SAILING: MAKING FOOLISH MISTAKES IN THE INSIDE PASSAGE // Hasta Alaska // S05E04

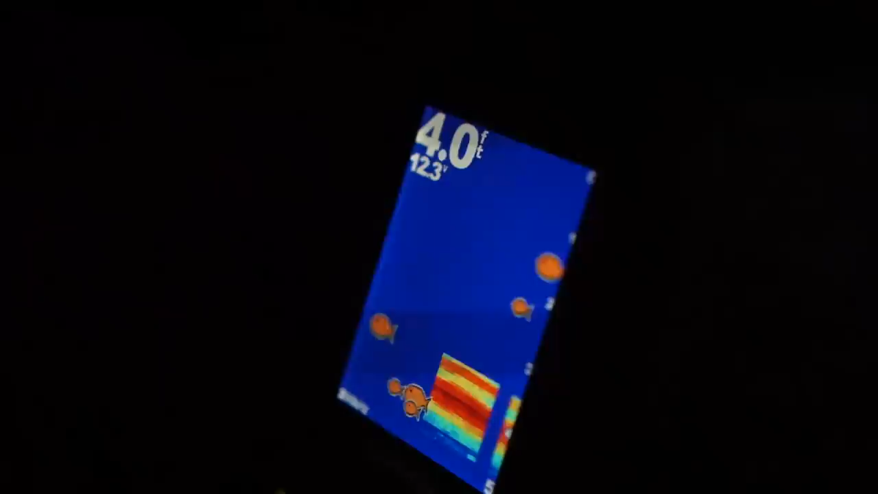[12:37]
We're about maybe a couple of feet from the beach.
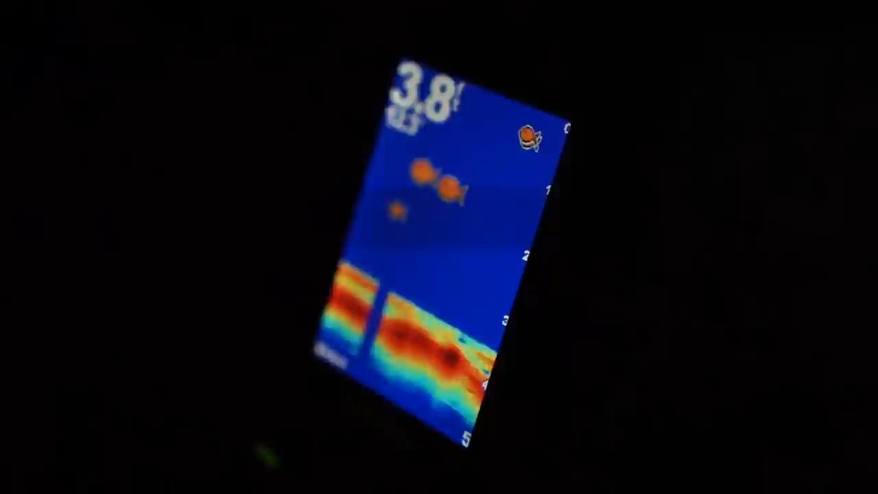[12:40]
Ooh. Yeah, not good. But we didn't crash.